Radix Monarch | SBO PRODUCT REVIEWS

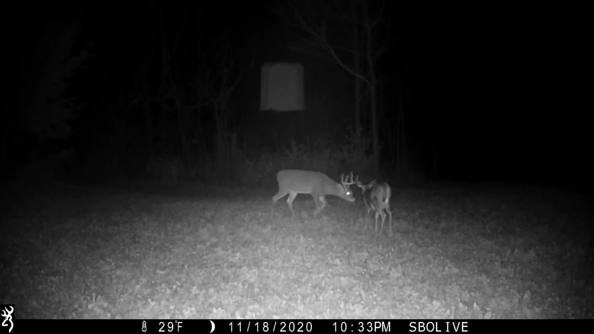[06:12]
even older mature bucks had no fear of the blinds